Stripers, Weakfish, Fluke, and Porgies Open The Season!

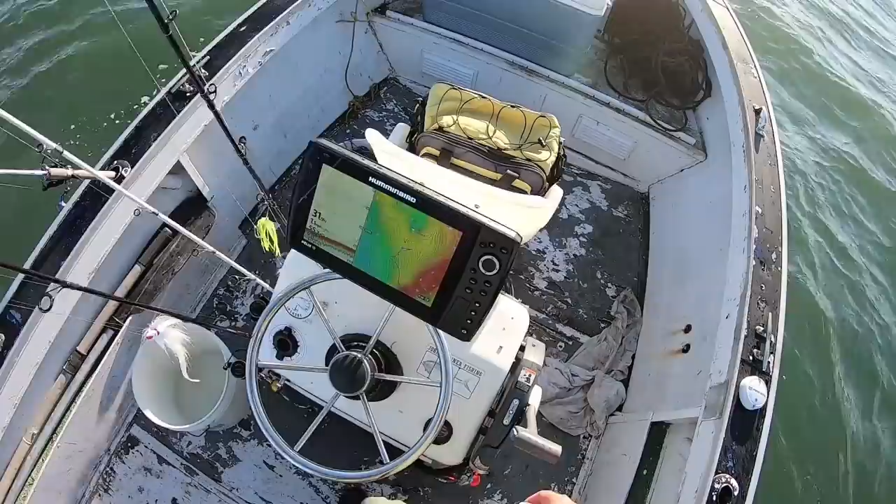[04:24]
Very nice to see the contours and things. So I'm just looking for the porgy spot that I want to stop on. So normally I drift and try to catch some first before anchoring, but come on.
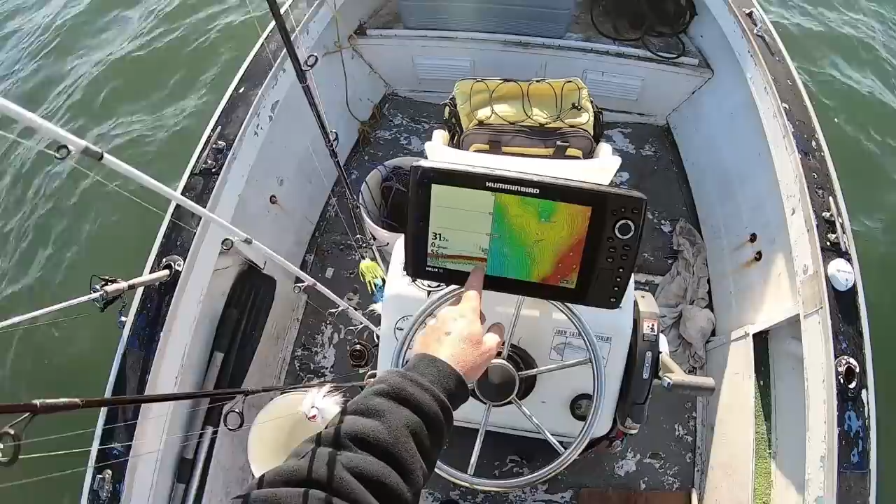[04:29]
I mean, I'm on existing marks here and marking stuff. I mean, I'm on existing spots where I've fished these before and marking stuff.